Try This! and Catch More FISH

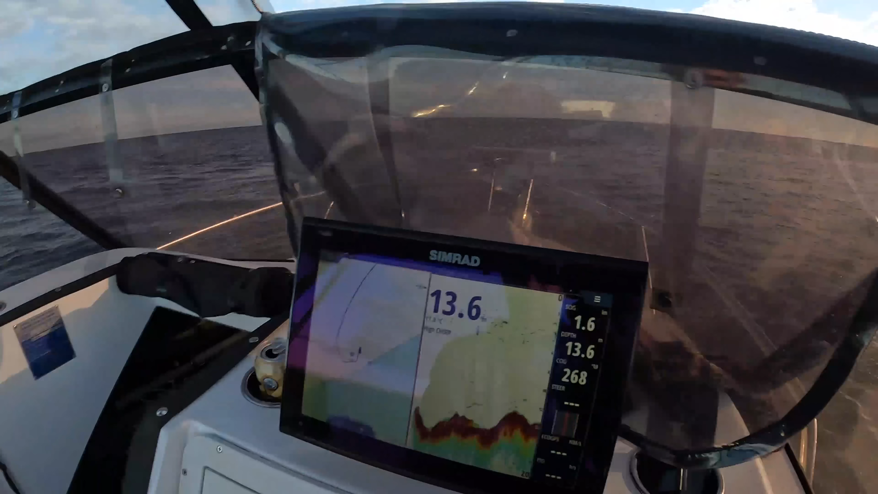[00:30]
I still get to, here's my mark here, and I'm just doing a few little loops around.
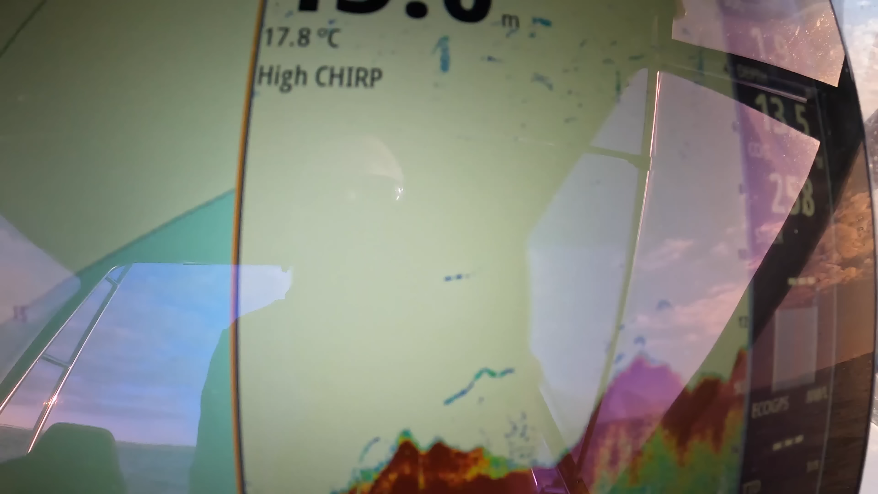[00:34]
On screen: water 17.8°C
And what I'm looking for is these arches on the bottom and all of this at the top here.
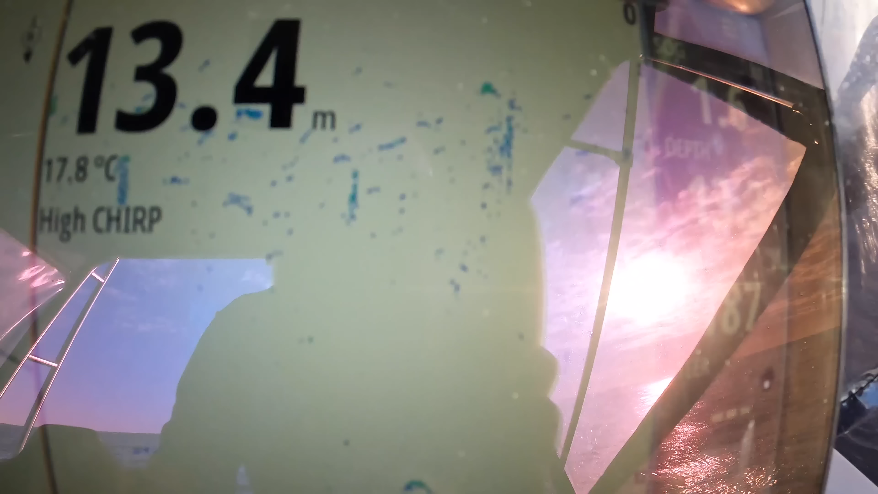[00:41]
On screen: depth 13.4 m, water 17.8°C
This is bait. It's not densely packed bait, but it's bait all the same.
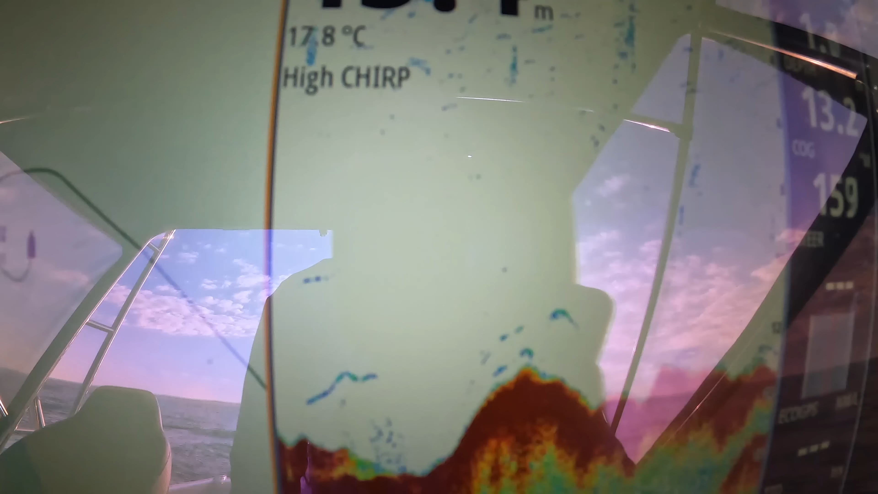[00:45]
On screen: water 17.8°C
And I can see a few arches on the bottom. Here we go, here's some more bait mid-water coming through.
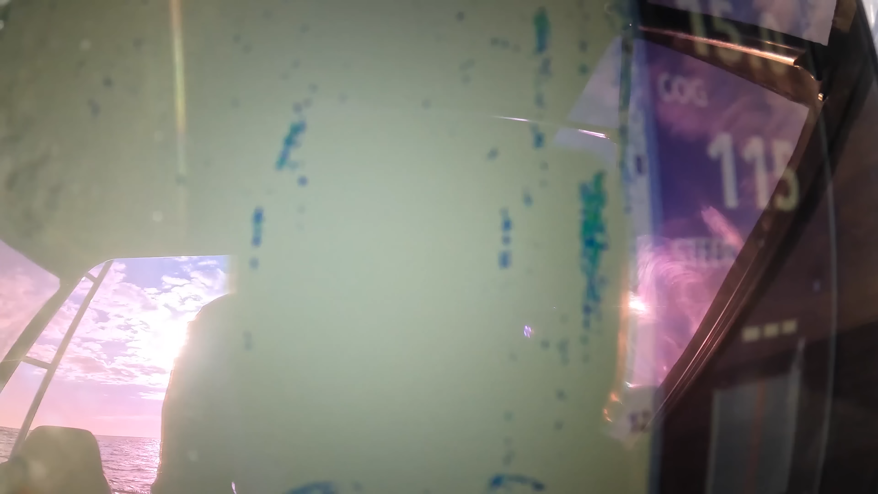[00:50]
So providing there's bait, providing I'm getting bait in the area, that's what I'm looking for. I just want the bait. Well, that's actually not a bad looking ledge there, look at that.
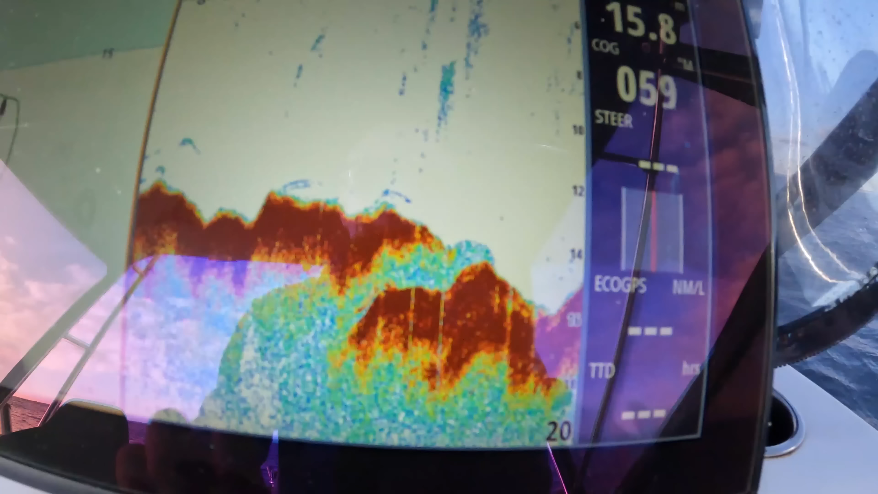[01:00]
That's hollow through there. It's like a cave or something. Providing there's bait in the area, that's what I'm looking for.
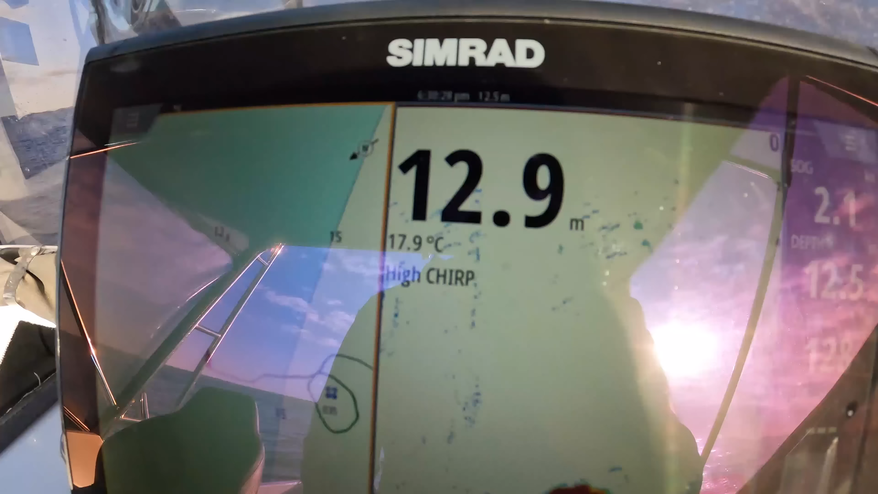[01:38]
On screen: water 17.9°C
and let anchor rope out to get me back off the edge. Oh, there's plenty of bait showing around here.
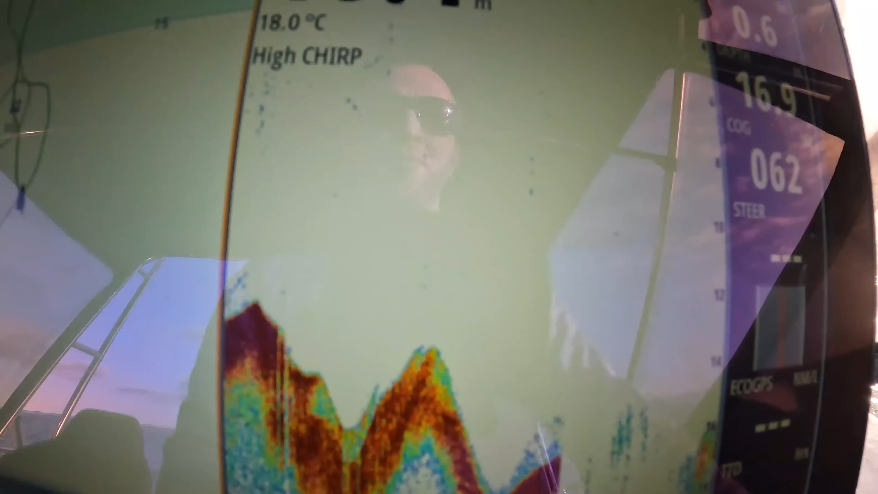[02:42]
On screen: water 18.0°C
As soon as my sounder comes back from that little reverse action I just gave it there, I'll be able to see my anchor and I'll know when my anchor's hit the bottom,
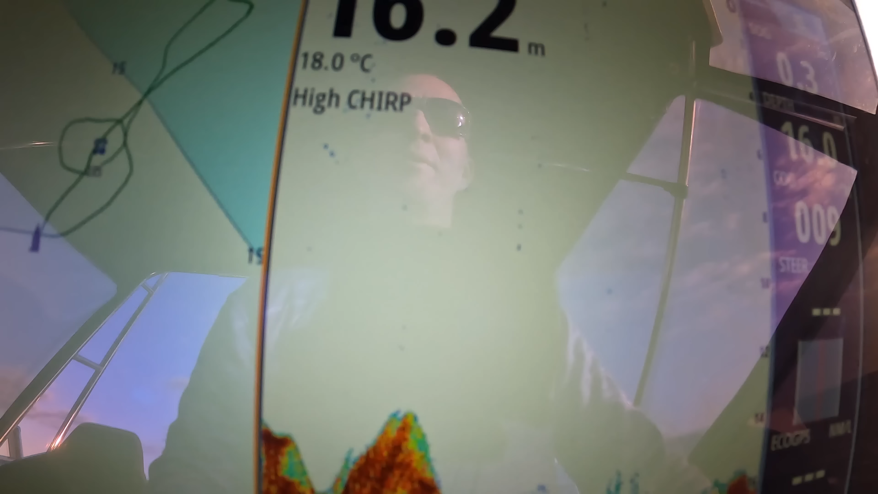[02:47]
On screen: water 18.0°C
and then I'll just give it a bit of reverse and back up a little bit.
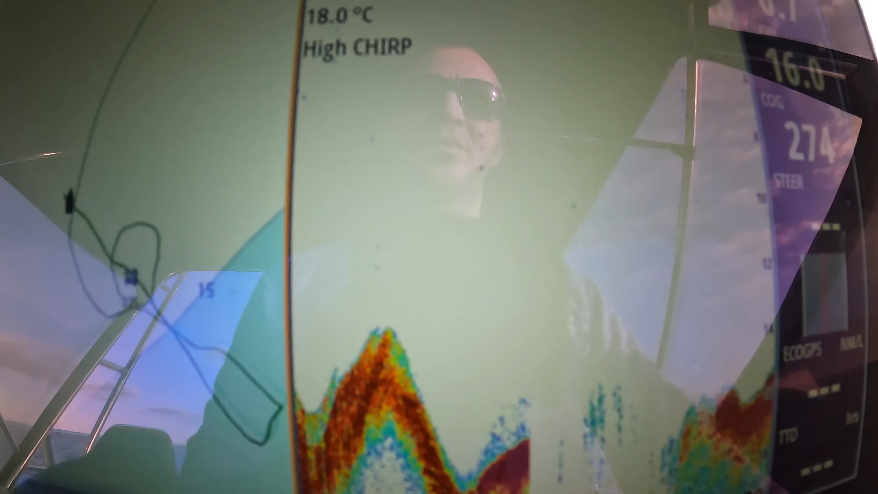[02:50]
On screen: water 18.0°C
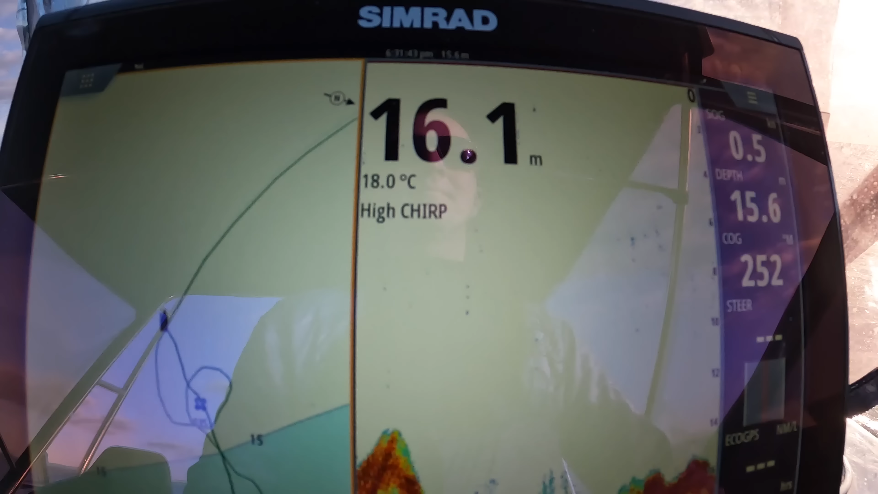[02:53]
On screen: water 18.0°C
I already know my anchor's on the bottom there anyway.
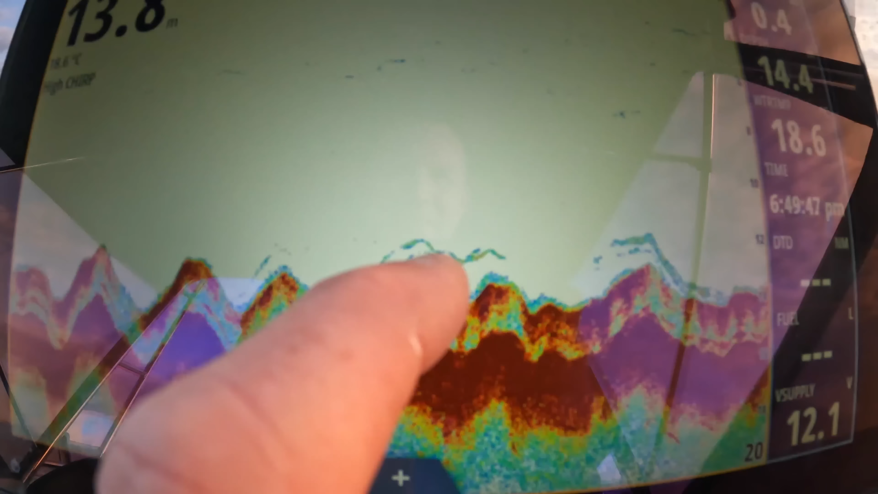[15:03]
On screen: depth 13.8 m
Righto, so see these ones just off the bottom? They've got a bit of red in them. They're probably more like what we're looking for.